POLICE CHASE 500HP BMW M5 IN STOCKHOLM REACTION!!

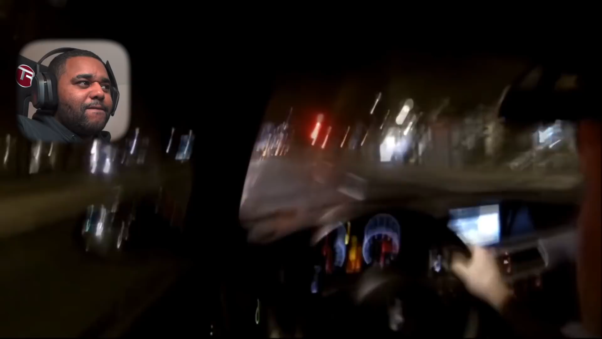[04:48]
you know i mean it's like two three straights he's gone